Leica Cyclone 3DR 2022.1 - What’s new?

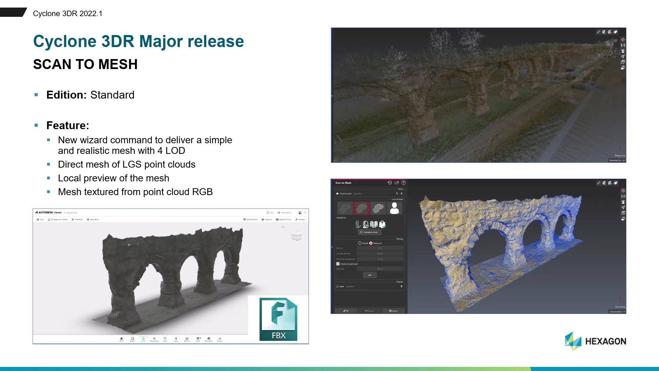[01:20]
You will see how easy it is to create a mesh in a couple of clicks and how you can benefit from very nice tips in this new command.
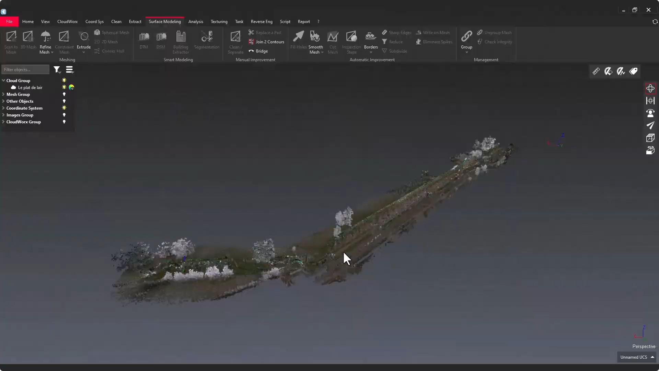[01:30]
So you can notice that Scan2Mesh can
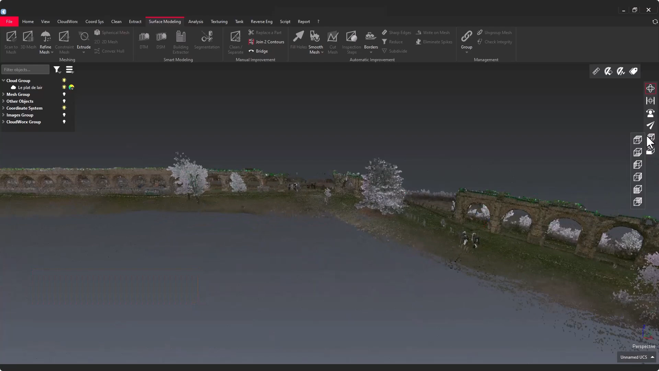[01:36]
work with any kind of point clouds in Cyclone 3DR,
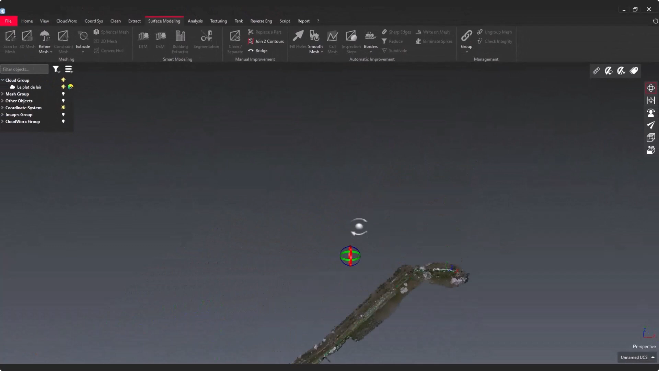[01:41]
even for big data sets like this Heritage sample scanned with BLK2GO.
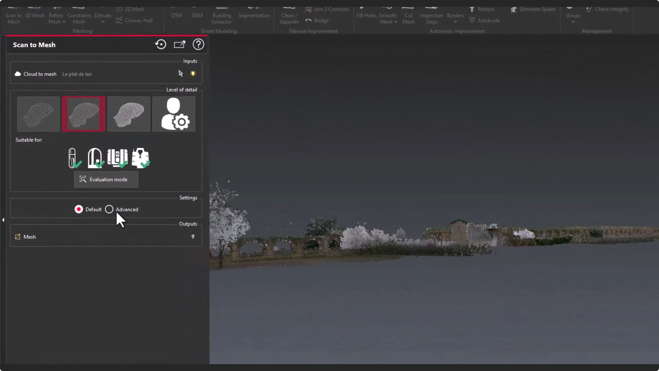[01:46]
And running Scan2Mesh, you can see that there are three
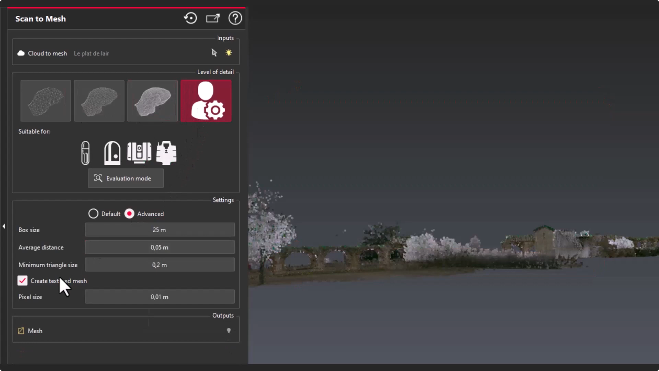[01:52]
predefined levels of details for this easy meshing tool.
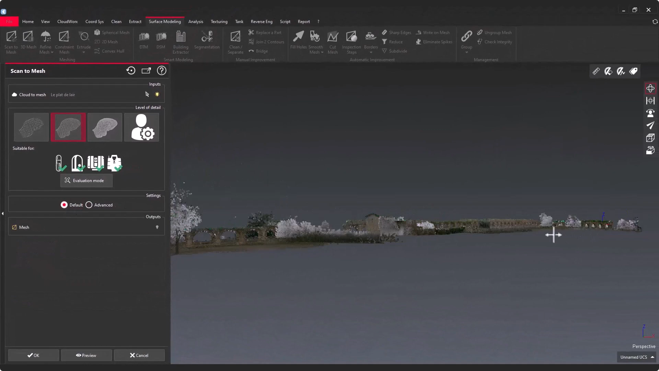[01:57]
So let's pick the medium level of detail, very convenient for BLK2GO scan.
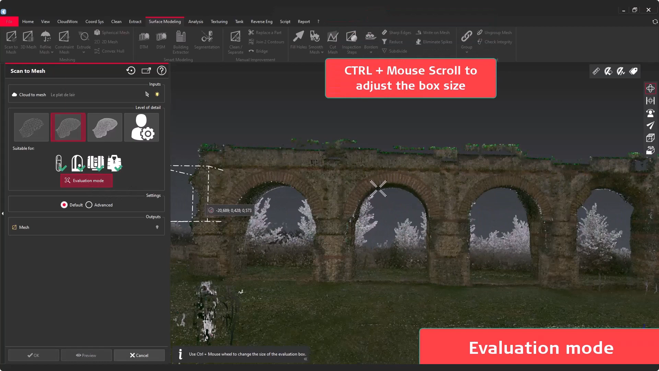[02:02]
And evaluation mode is also a very nice tool to
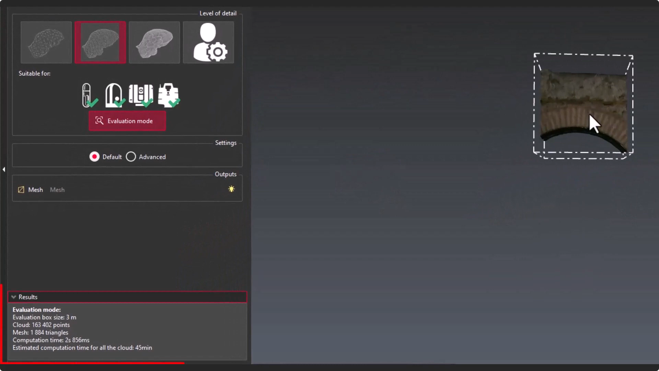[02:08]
visualize in a small area the quality of the texture mesh, but also to extract the estimation of the time of computation.
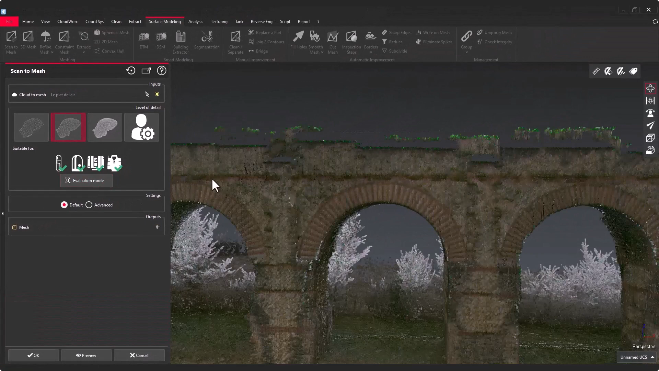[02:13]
And after running a preview automatically,
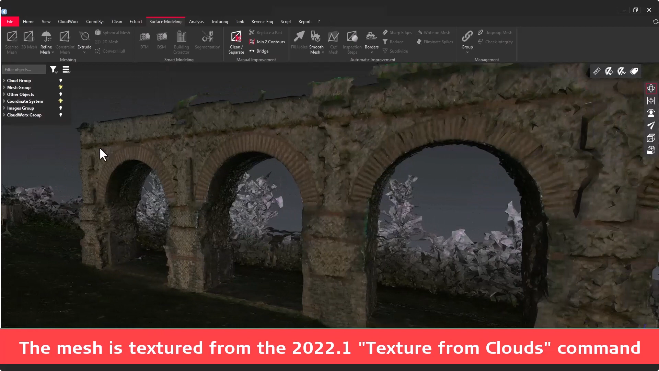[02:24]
you are extracting a very nice texture mesh from the Scan2Mesh feature with an optimized number of triangles.
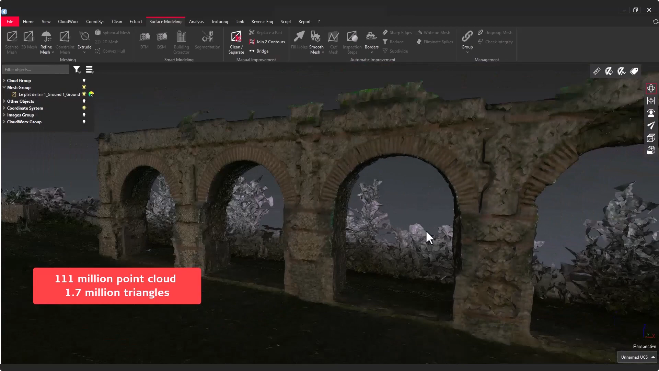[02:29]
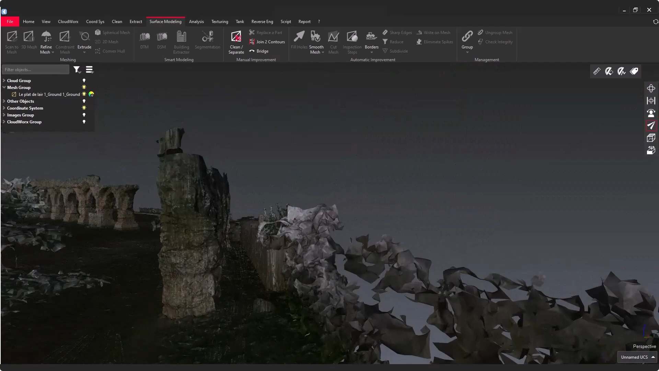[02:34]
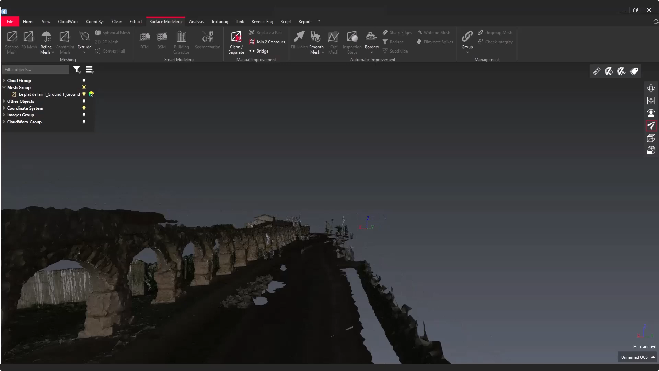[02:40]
And now visualize this very nice heritage site that was meshed
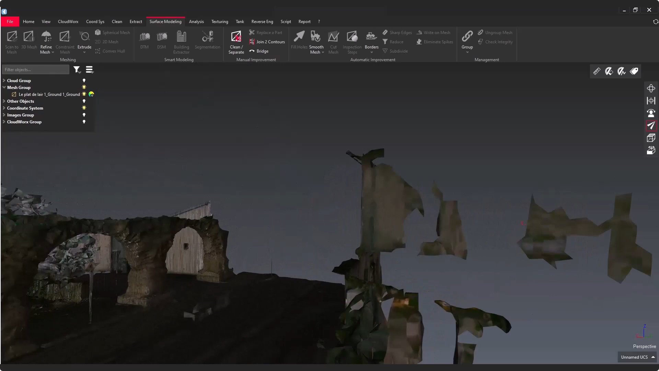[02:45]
with a Scan2Mesh and this is a very amazing new feature for Cyclone 3DR.
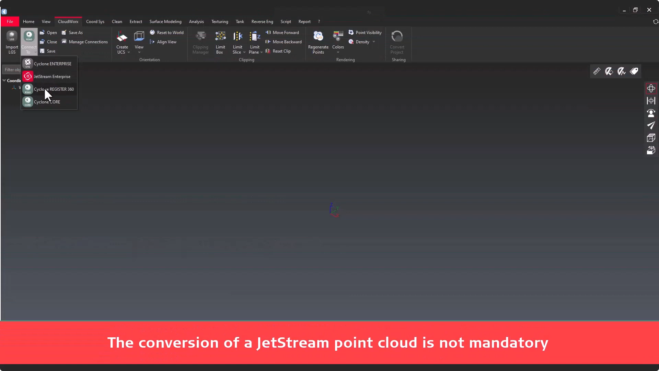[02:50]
Also, what is really important and really nice with this new feature is the capacity to
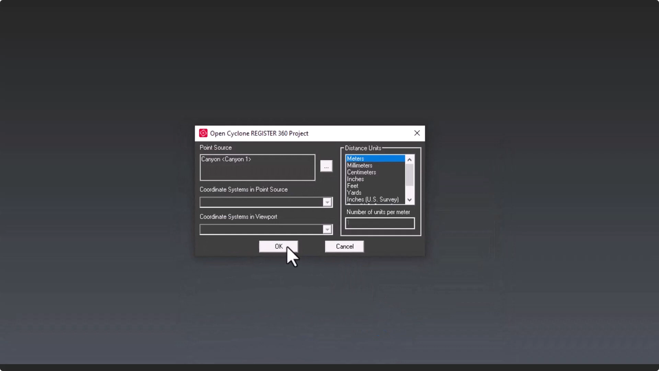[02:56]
mesh directly a Jetstream point cloud like an LGS.
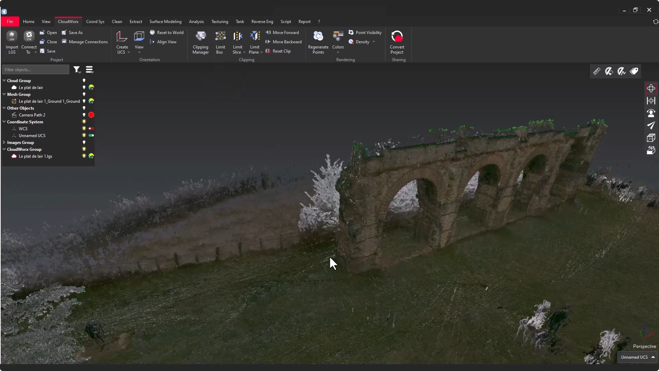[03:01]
And you just have to create a limit box and without any conversion step in Cyclone 3DR,
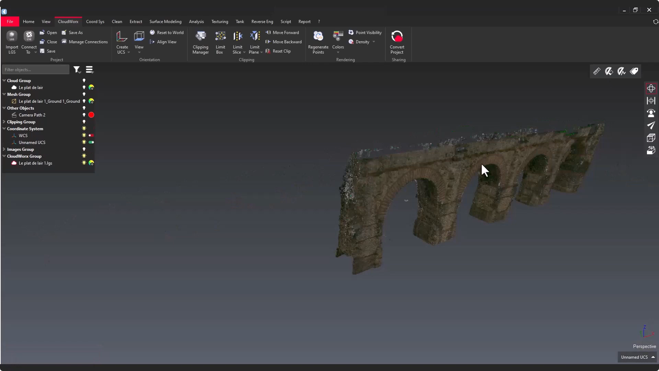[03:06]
this LGS point cloud can be meshed and textured thanks to Scan2Mesh.
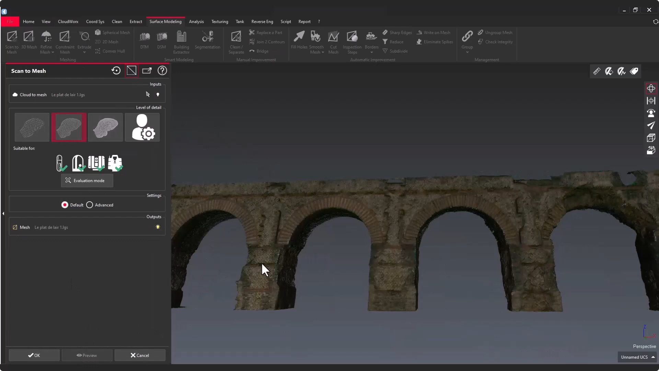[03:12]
And finally, you can finish your workflow,